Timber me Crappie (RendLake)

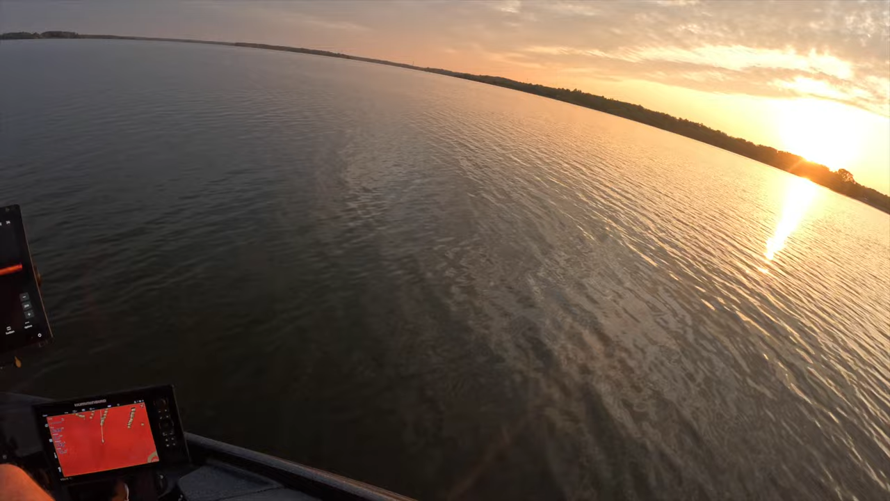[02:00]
all right guy all right guys beautiful morning beautiful morning up here on the north end of run lake which is typically where we go during tournament time um on either either leg of the lake um the only
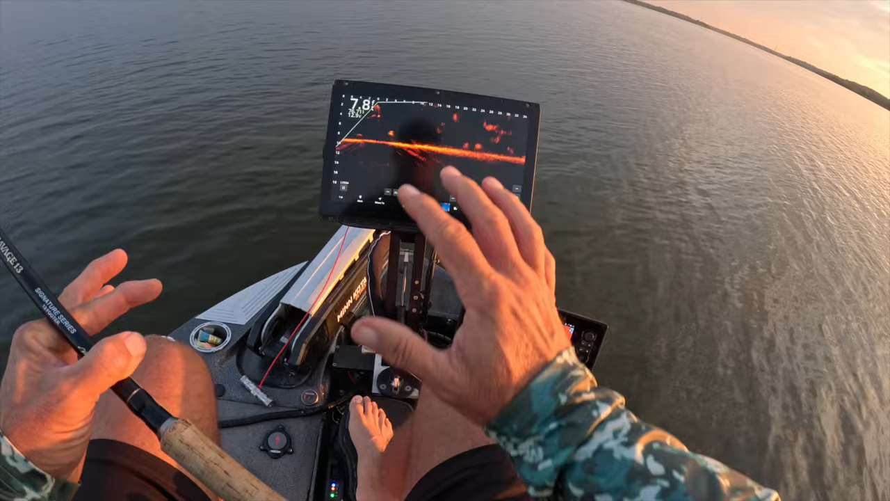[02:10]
changes i make on my uh unit when i come here is basically changing my depth here to 20 foot because we are going to be in shallower water um and we'll see if that holds true but right now we're kind of cruising to our first row of of timber that we're going to hit and we're going to see how it goes we again we're fishing with the savage here guys we're fishing with it as a 13 footer right now but if you don't know this can be switched into a 15 a 16 and then eventually coming
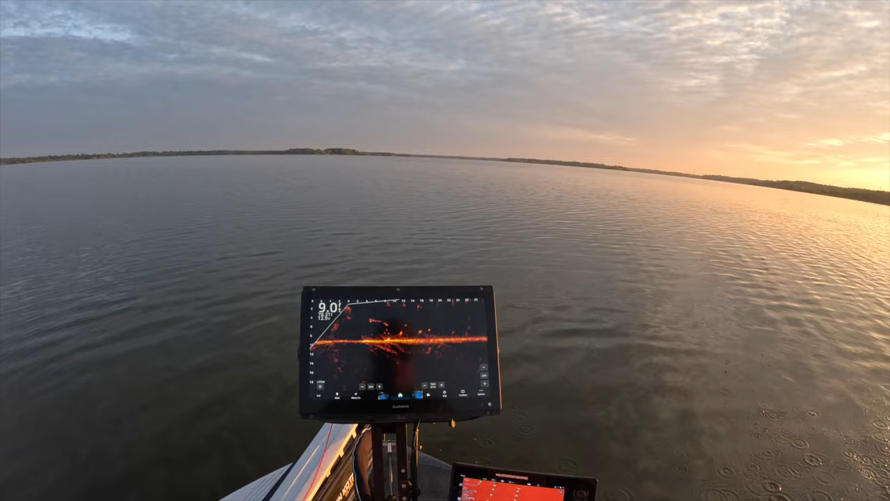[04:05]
Good target right here it looks like. Now I'm just going with a simple 1 16th ounce jig head guys, for my hair jigs. That's typically what I use in tournament fishing, which I would consider this very close to it. I don't know what it is, but it just seems to be, well these guys are really moving towards them.
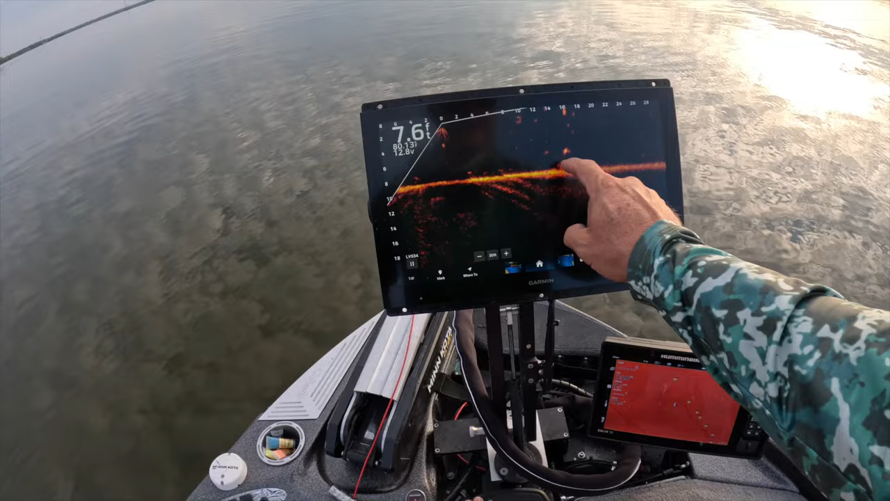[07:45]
just hanging out so you can see this guy right here it's just a crappie hanging out probably roughly the same size as the one we just caught now they are biting really really fast today but we have put an enormous amount of fish in the boat already for it be this early and I think it's just going to continue to get better actually so we're dropping right on this guy here he's on it already boom and he hit it quick bite
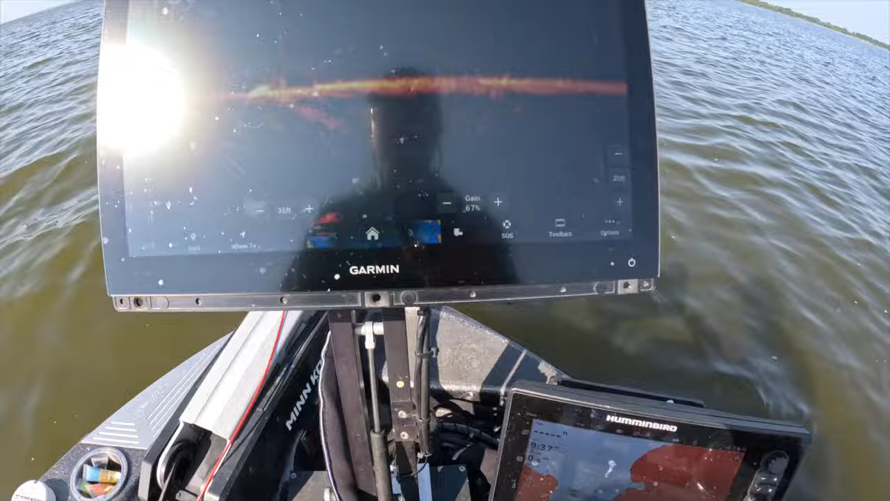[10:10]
going our 8600 series you guys are interested in any of that stuff check it out at PTG those guys will take care of you another random fish just hanging out and they're pretty still and they're not spooky so I've stayed with the 13 footer the whole time never have had to you know
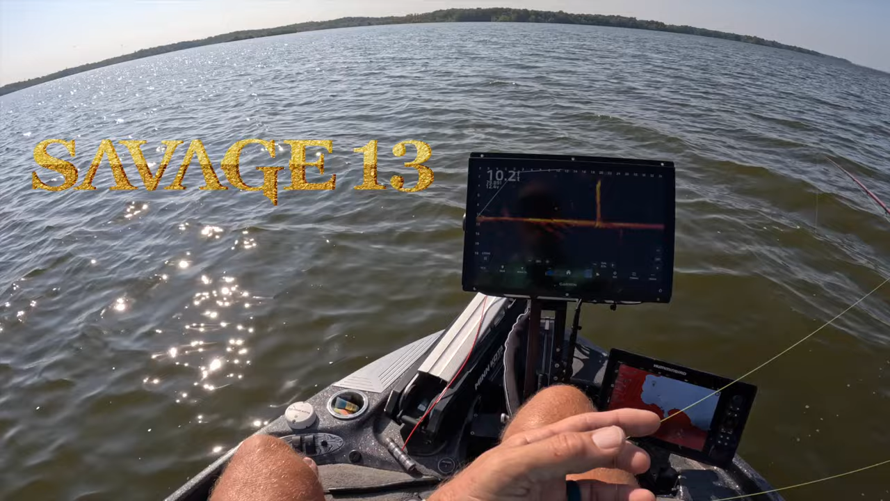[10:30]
change I don't think we've spooked maybe one or two but for the most part we can get there with the 13 footer and I always say you're going to use the the shortest rod of fish available so you can set that hook fast so we're right on top of this guy right now and then we got him good fish and that's what kind of what we've been fishing catching right now so we need we're still in